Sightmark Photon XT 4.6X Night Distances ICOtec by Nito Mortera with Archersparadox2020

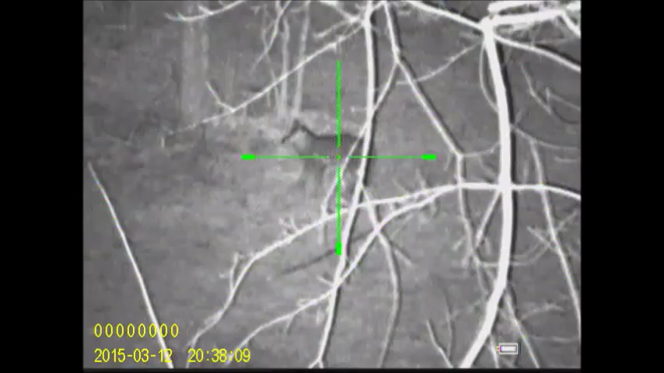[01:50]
And at this range, my field of view is maybe only 12 or 15 feet from 9 o'clock to 3 o'clock from the left side of the frame for the right side of the frame. So regardless, what I have learned to do in coyote hunting at night is I'll set up my Icotec GC500 Electronic Predator Game Call at about 100 yards to 150 yards, depending on the terrain I'm hunting, upwind of my calling position or crosswind. That way, most coyotes will circle downwind of the calls because they can pinpoint the exact location of the call and they will typically try to follow any type of security cover.
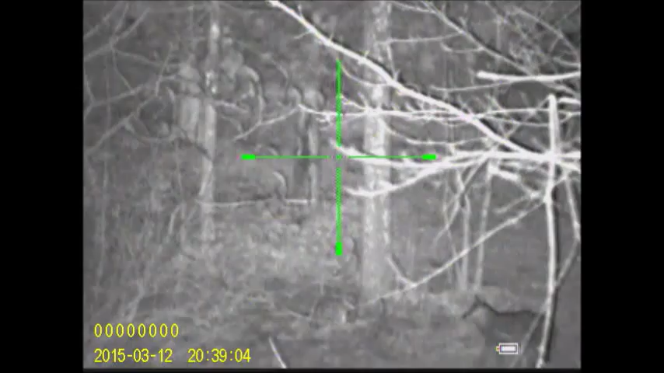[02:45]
Well, that coyote is obviously closer than the distance that I put the call at. So if the call, let's say, is 100 yards in that direction, well, obviously the coyote is less than 100 yards to my position. Now, you guys have probably have no idea what that distance is. I, earlier today, I got my laser rangefinder and I range find that tree at 68 yards and that coyote decoy is probably about four yards in front of it.
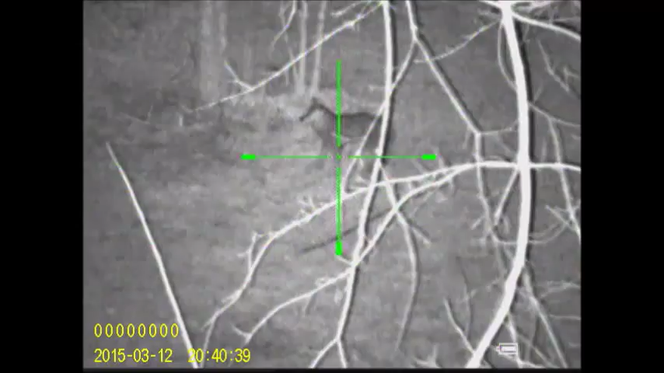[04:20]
Just set your electronic predator collar beyond where you expect the coyote to come in downrange, and you'll be set. This is an awesome scope I have. It is the Sightmark Pulsar 4.6x. Tell you what, if you guys want to get into digital night vision and hunting at night, not just for coyotes, but feral hogs, or whatever environment you can hide at night, I would highly recommend this scope.